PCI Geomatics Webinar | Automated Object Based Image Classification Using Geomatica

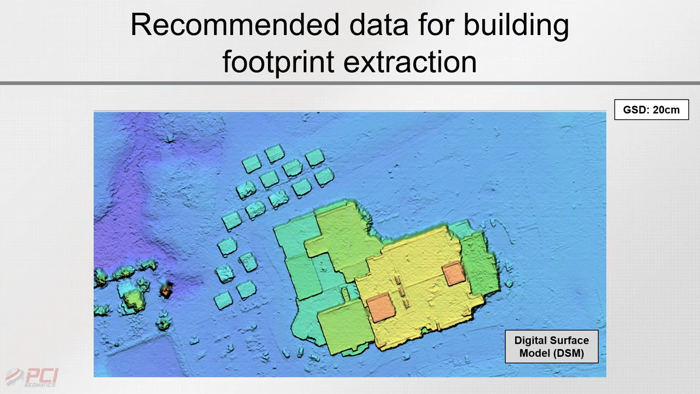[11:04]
we order this data from the government of ontario we can actually get two of the stereo looks so normally i believe we get the forward and then nadir and this is just kind of showing you
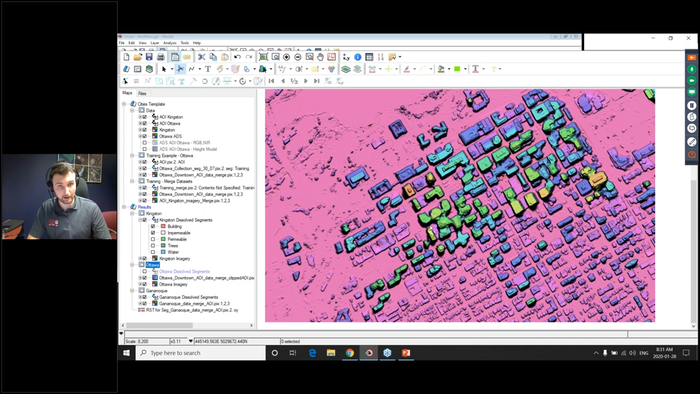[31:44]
actually over a zoomed in downtown core but we see there was some uh
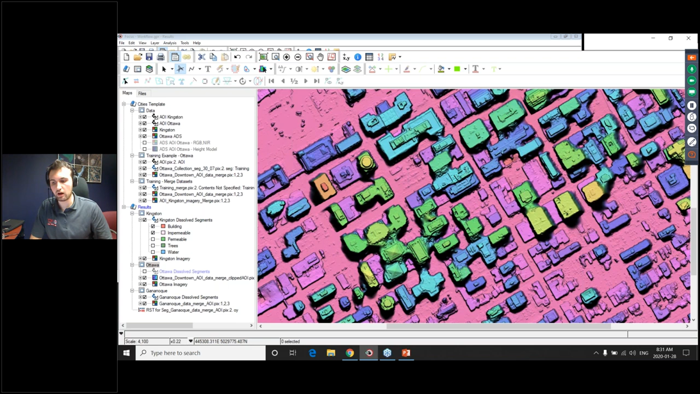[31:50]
blunders around the uh high-rise buildings which actually caused a bit of misclassification so by opening up the dissolved segments the classified dissolved segments we can see all the high-rise building footprints have been classified there has been some misclassification however this can be easily rectified by using uh our rule ways classification for each of the images but now the most important thing is the third data set because that we collected no training sites
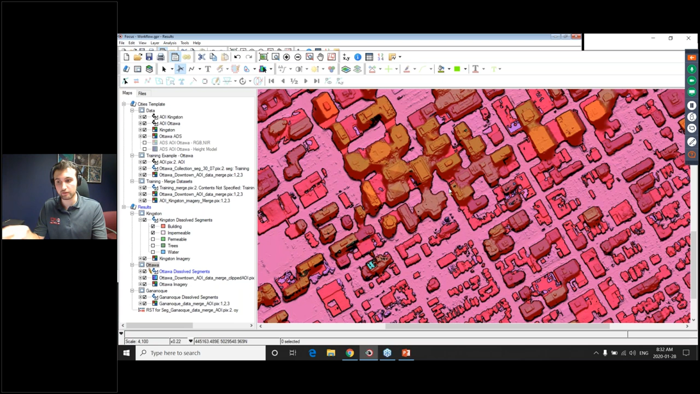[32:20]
we never processed it uh manually we instead used the training model derived from the other two data sets for classification